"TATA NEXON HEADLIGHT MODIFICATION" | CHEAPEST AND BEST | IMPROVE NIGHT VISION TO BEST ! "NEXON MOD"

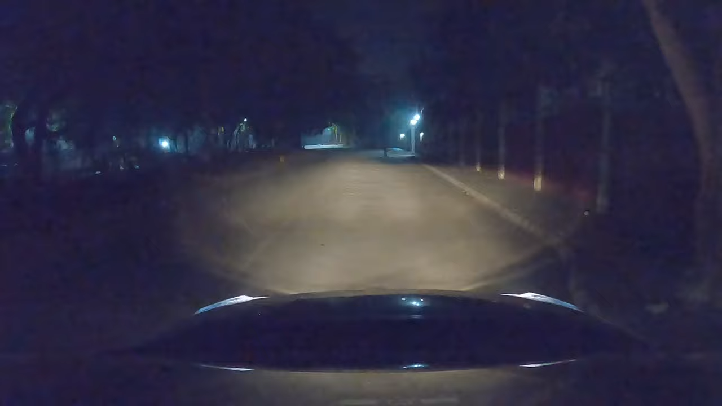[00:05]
अब इनको मैं नीचे कर लूँ, ऊपर कर लूँ, इनको काम उतना ही करना है जितनी इनके अंदर पावर है.
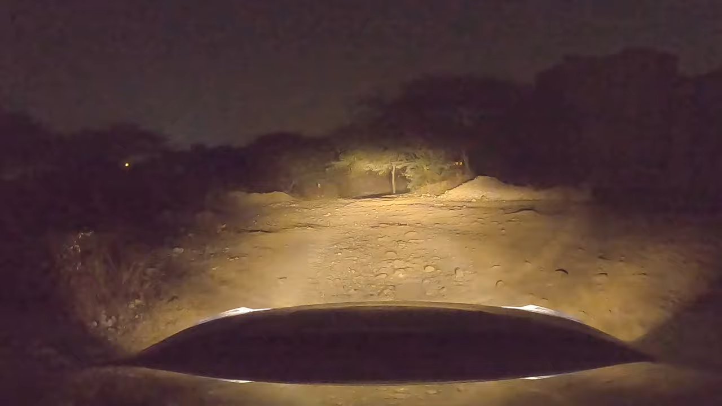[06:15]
पार्किंग के अंदर से जाकर ये हो गई है हमारी सिर्फ लो बीम ऑन. आप देख सकते हैं कि इसकी जो बीम है वो एकदम नीचे है. अब बीम को मैंने कर दिया एकदम ऊपर.